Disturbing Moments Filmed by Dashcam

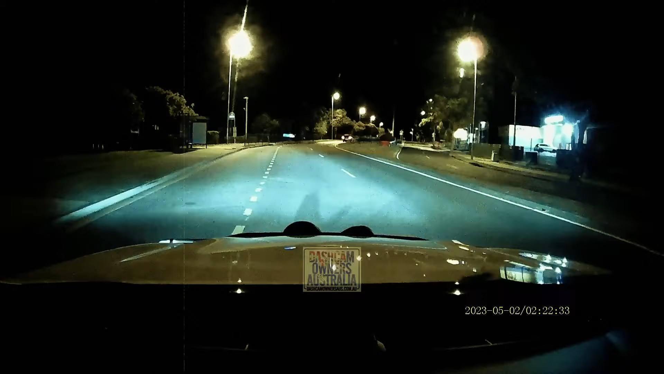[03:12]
And then, here comes the trusty witness with their Oscar-worthy performance. Not sure if it was an insurance scam or an attempted carjacking, but one thing's for sure. The driver couldn't have cared less. He just drove off. Let's be real folks, this is exactly why you should invest in dash cams.
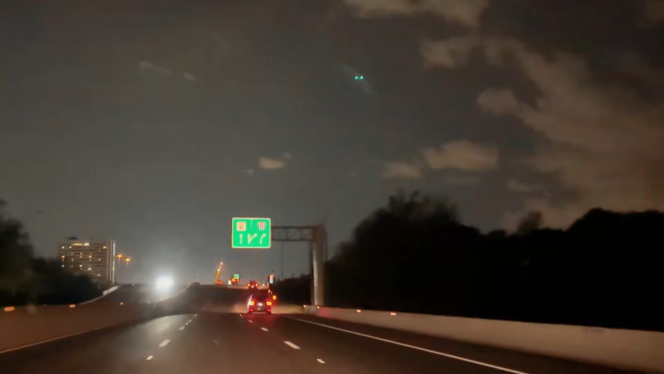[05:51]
So this guy is driving down a dark road when suddenly, bam. It's a carjacking showdown. You'd think he'd be scared stiff, but apparently not.
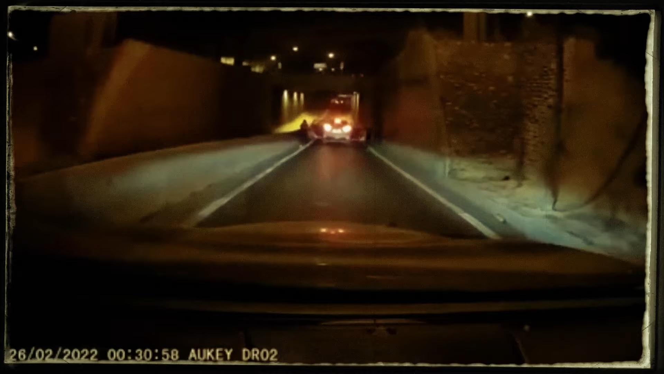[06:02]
The driver knows exactly what to do. Almost as if it's not his first rodeo. Instead of freezing up, he drives right into the suspect's car, slamming into the open door with full force. The would-be carjackers have to run out of the way to avoid getting run over. The tension in the air is real.
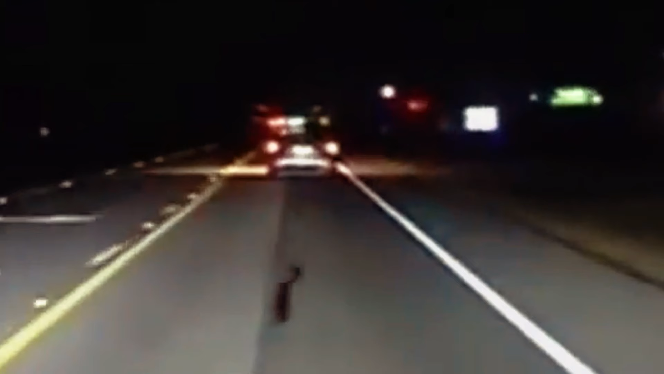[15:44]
It suddenly swerved left, as if trying to avoid something. When the policeman drove closer, he was horrified to see a person lying there in the middle of the road. Apparently, this lady had too much to drink, and decided this was a nice spot to take a nap.